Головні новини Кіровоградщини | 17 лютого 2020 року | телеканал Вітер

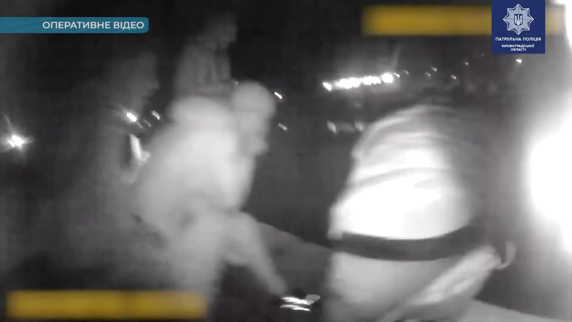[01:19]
Патрульні помітили тіло вінгулі неподалік мосту закоханих.
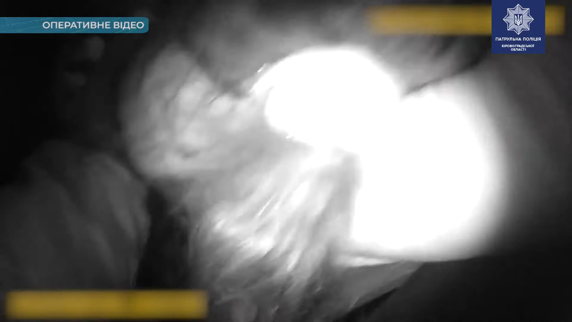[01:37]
постраждало без тями, витягли на берег і передали медикам.